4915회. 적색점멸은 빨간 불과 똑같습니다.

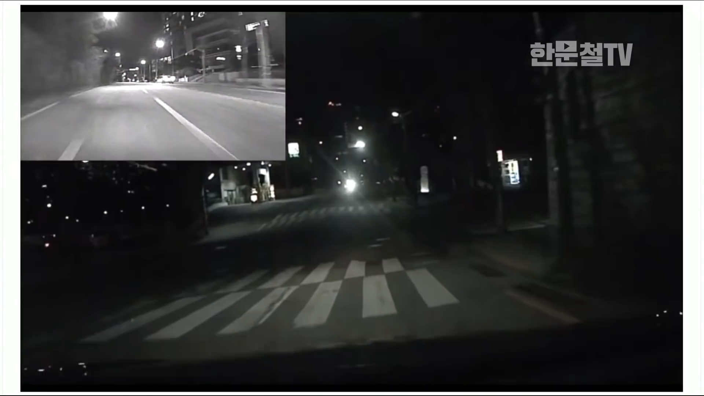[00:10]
적색점멸에 들어가는데... 꽝! 어떤 사고일까요? 여기 있네, 여기 여기. 여기. 여기 차가 오고 있네요. 여기 여기 차가 오고 있는데 그런데 그냥 통과합니다. 상대는 황색점멸이에요.